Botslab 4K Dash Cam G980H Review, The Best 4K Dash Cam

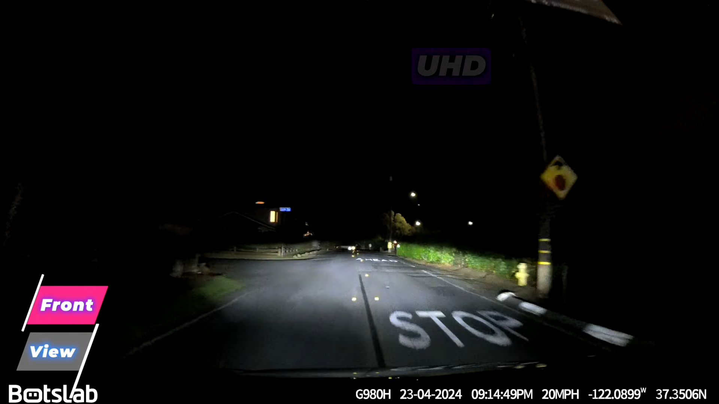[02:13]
g90h supports gps through recording you know what it also has this
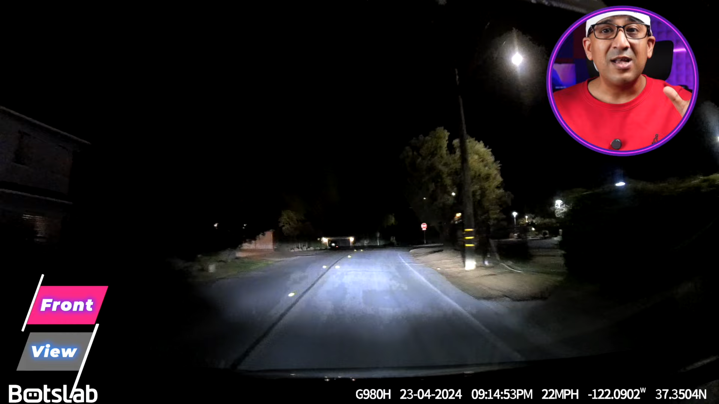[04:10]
the sensor can actually grab a lot more light that means it can even grab more details even under low light f1.5 is really one of the best among all the dashcams available on the market within this price segment moreover most of the other brands when they sell a pack